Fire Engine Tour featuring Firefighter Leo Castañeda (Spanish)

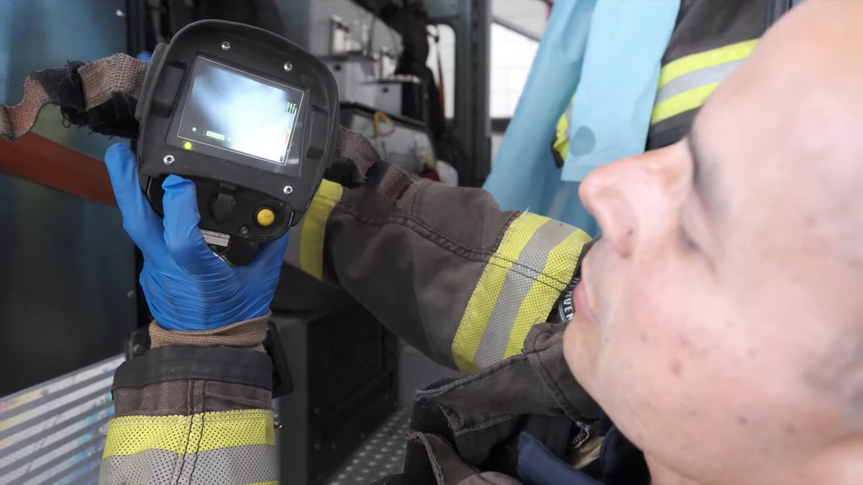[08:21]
Como puedes ver, esto es un detector, una cámara infrarroja que puede detectar el calor humano y puedes ver, con esto podemos buscar a personas durante el humo que no se puedan ver.